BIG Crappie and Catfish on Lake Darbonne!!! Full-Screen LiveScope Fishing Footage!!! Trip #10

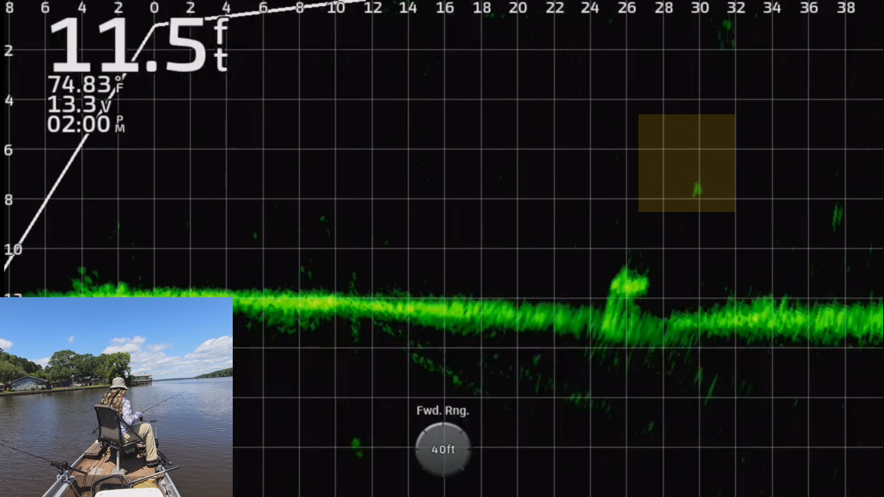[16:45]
On screen: depth 11.5 ft, water 74.83°F
the Saturday I think I cooked fish the Saturday or maybe the Sunday after this and so I kept everything that was eaten size and legal that we could and as soon as I hit that seven I knew I I already had enough fish anyway for the fish fry but um I'm glad I kept a few extra oh I remember this this is that stump yeah this is a big fish here I don't think this was one of the 14s but I think this was a 13 or 13 and a half or something he was
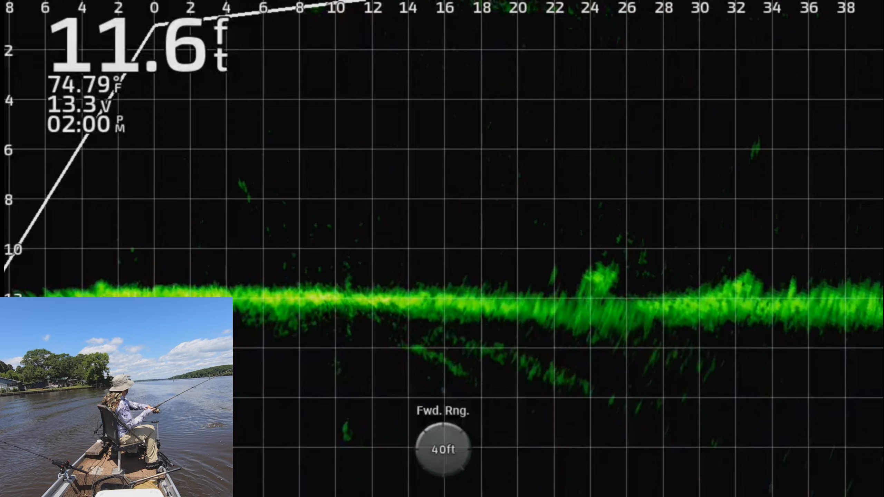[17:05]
On screen: depth 11.6 ft, water 74.79°F
real big because I saw him I wasn't sure if that was a fish or if that was part of the stump and as soon as it moved I knew it was going to be a big fish because I you know the way he was stretched out there but he honestly wasn't as big as I thought it was I thought that was good because I when I approached that I thought that was going to be a monster but he was good I got 13 inch fish but not the monster but I thought I was about to have a you know a 16 incher or some huge but it was not the case look at all these fish down there all over the place
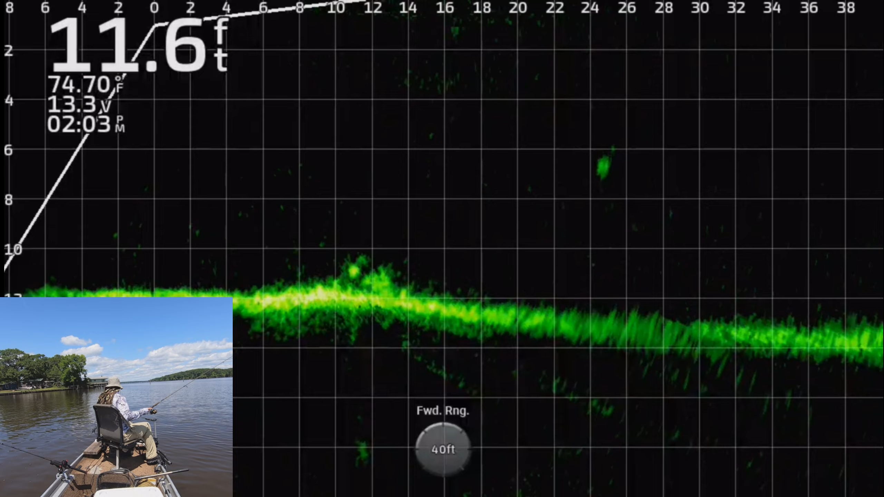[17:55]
On screen: depth 11.6 ft, water 74.70°F
and then they kind of disappeared right or or I didn't cast quite in the right spot there they are that that happens to me all the time I'll I'll be like oh where'd the fish go my boat has drifted slightly and so it'll put me out of out of line but there's various ah this is this is another that's another catfish though look you can see me just waiting waiting for him to get a little bit tired because this uh that line's not really that's not catfish line so I'm just waiting right now getting I'm tired out various this is the other blue cat
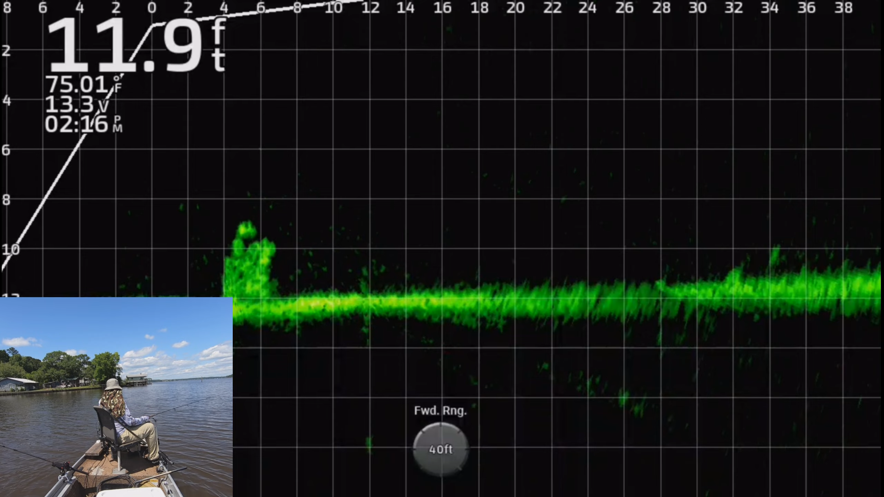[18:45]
On screen: depth 11.9 ft, water 75.01°F
man yeah three catfish and with all the crappie that we got kept today but I still have not looked at my my boat mode I don't know what I did I'd I'd move some batteries around oh look at this one so I accidentally got too close to this fish you see that big fish right there when I was cruising
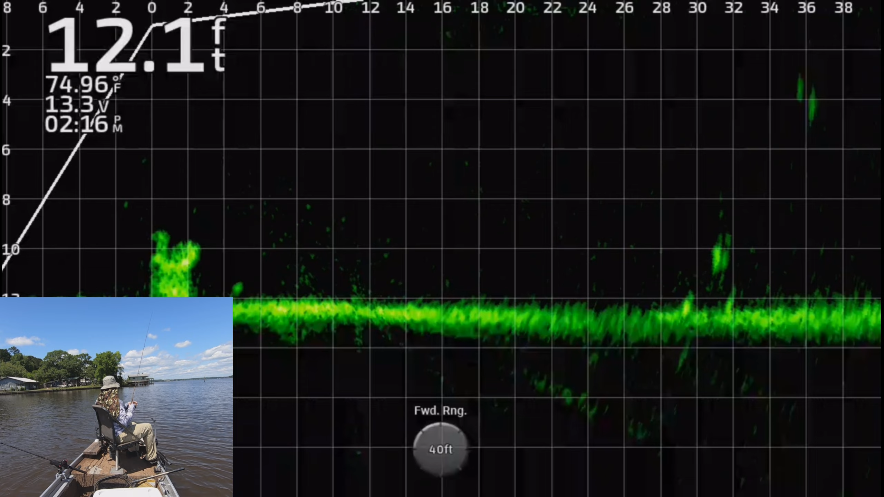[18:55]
On screen: depth 12.1 ft, water 74.96°F
along I was looking in one direction and I looked in the other and I was like oh no I'm on top of him so I slowed down real real quick and I tried to do like that reverse cast down and drifted close enough to him and he did not spooks so he got it that was a big fish that was I think this is that same stump I had just casted to and you see he's on the other side of the boat I had to turn off spotlight real quick because he would get real close to that trolling motor so I turned off
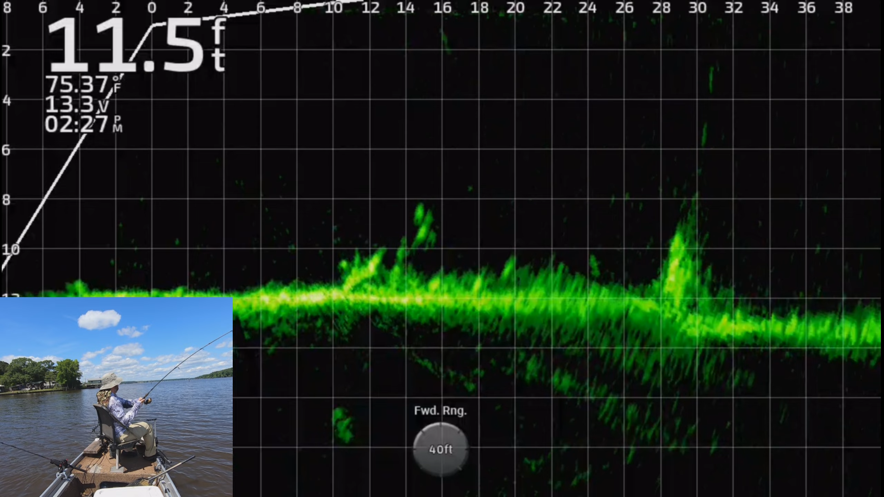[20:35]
On screen: depth 11.5 ft, water 75.37°F
know 14 inches that would have been a small fish for a tournament fisherman but it's wild but they can come out here and cover so much water and find huge fish so fast that's always impressive to me how the they can just clear water real real quick and I might could go a little quicker if uh if I that's a good fish there I good eating size fish if I would just
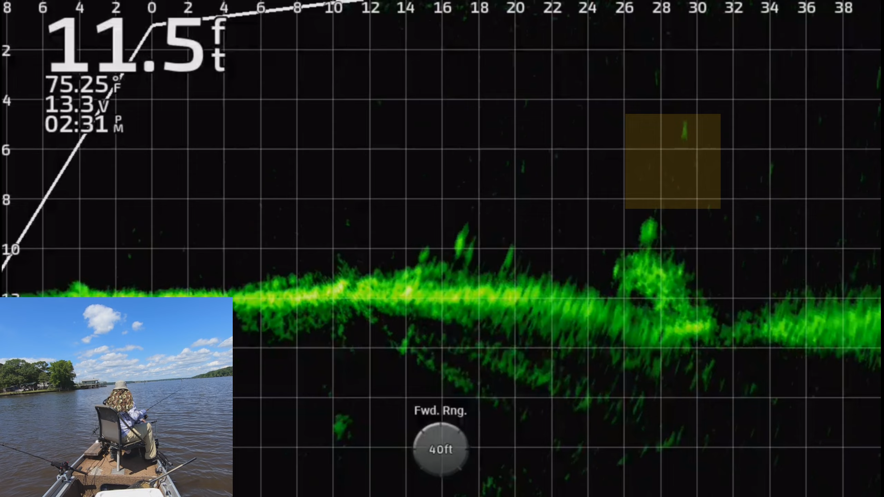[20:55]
On screen: depth 11.5 ft
quit casting on everything I saw but you know that's different different kind of fishing when you're going off the big ones as opposed to just trying to get
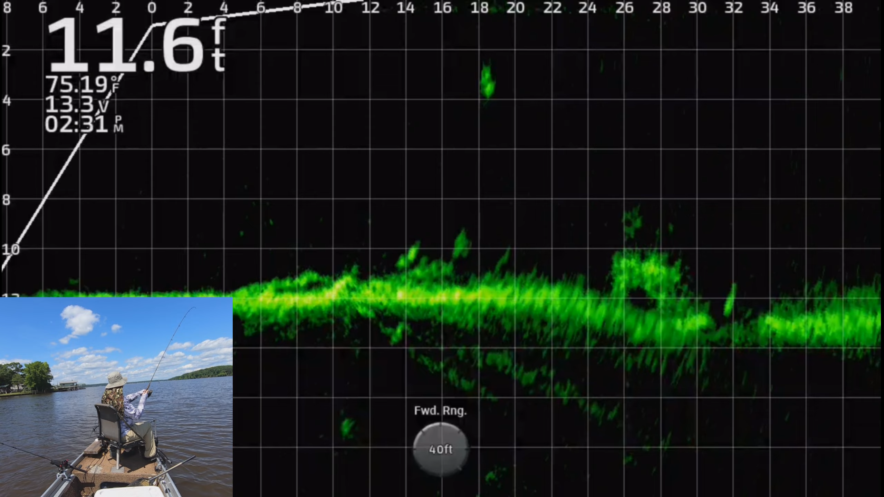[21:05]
On screen: depth 11.6 ft, water 75.19°F
the fish fry it's stocked up for what's what's coming but I'm glad I caught some extra ones I wound up have uh giving a few fish to a few folks there's a you know everybody always wants fish so it's always good to have some extra to you know feed as many as you can be able to invite more people okay so this no that's not the one so I tried for this guy right
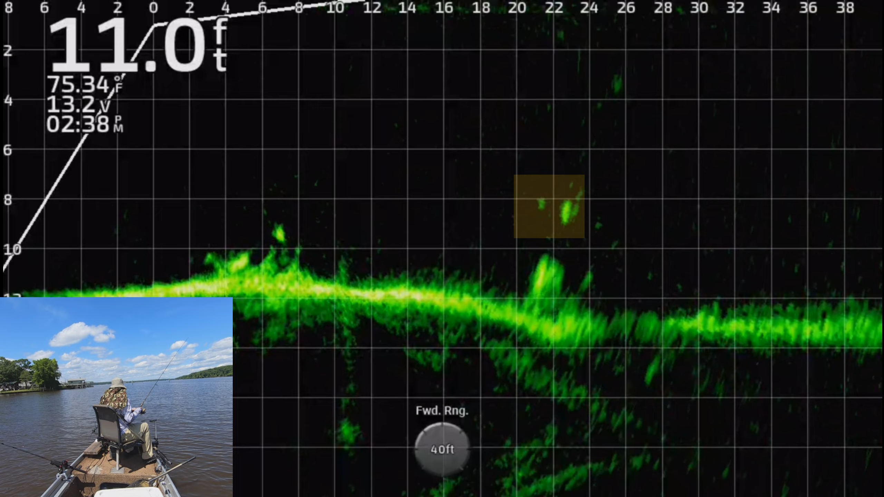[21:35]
On screen: depth 11.0 ft, water 75.34°F
here he didn't didn't budge so I went down just to see if there's anything around this log I thought there might be something to hide behind it there wasn't but
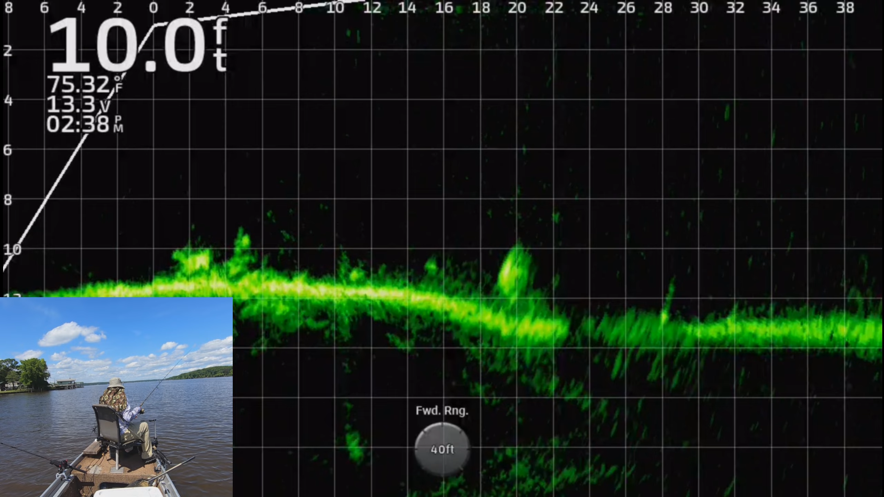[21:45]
On screen: depth 10.0 ft, water 75.32°F
that little thing in the bottom popped up and he chased after it a
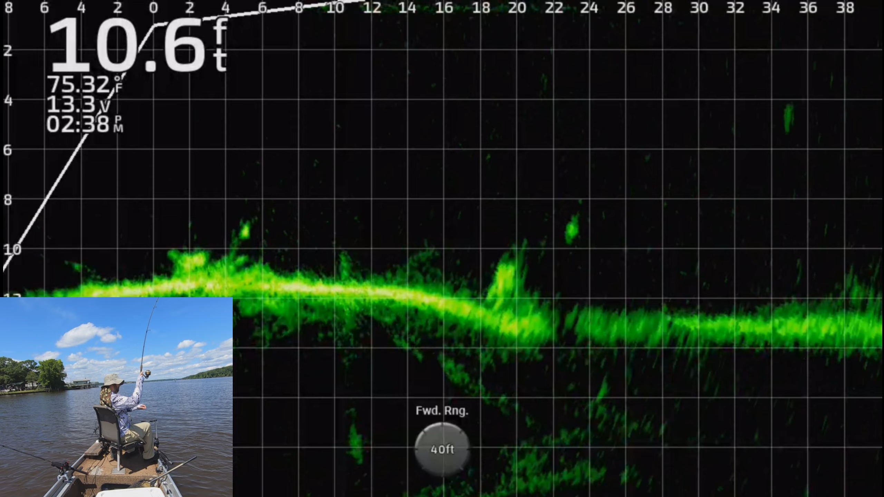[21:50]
On screen: depth 10.6 ft, water 75.32°F
lot of times those logs will have fish hiding right behind them where you can't really pick them up too good with the sonar but not that case well guys that is it for the video um I I had a lot of fun out here a lot of fun making I know I haven't been making as many I've been busy um but uh I'm gonna try to start making some more now that um well if if I can get my other my boat motor running I'll be out darbon otherwise